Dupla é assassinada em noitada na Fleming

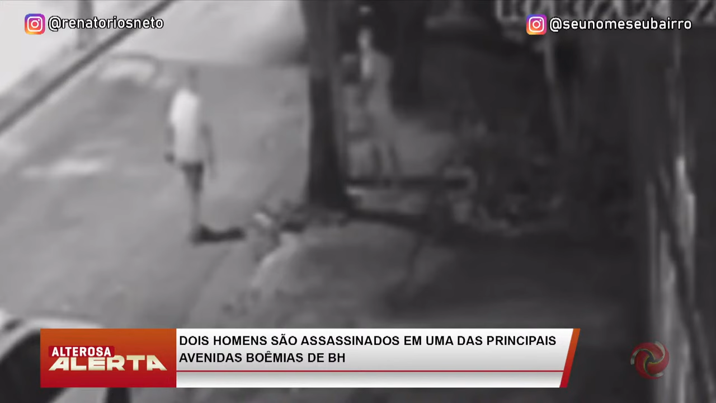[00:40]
região da Pampulha Logo atrás, vem o suspeito armado O vídeo não mostra, mas bem aqui onde está a viatura da polícia militar,